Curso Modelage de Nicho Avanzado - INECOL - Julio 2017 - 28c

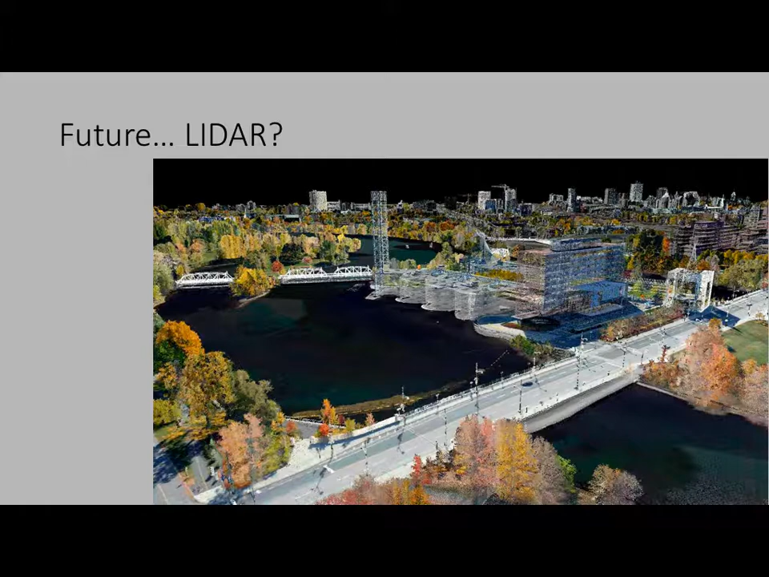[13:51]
y eso es efectivamente radar que está agarrando los diferentes tiempos de respuesta de una señal que inique y eso es como construyéndose muy bien pero eso es como construyen modelos en tres dimensiones de una ciudad y para nosotros tienen enorme potencial en dos dimensiones una es mejorar los modelos digitales de información eso ya está pasando Luis mencionó lo de SRTM las nuevas generaciones de eso se están mejorando con esta información mucho más interesante es esto si se acuerdan de sus clases de ecología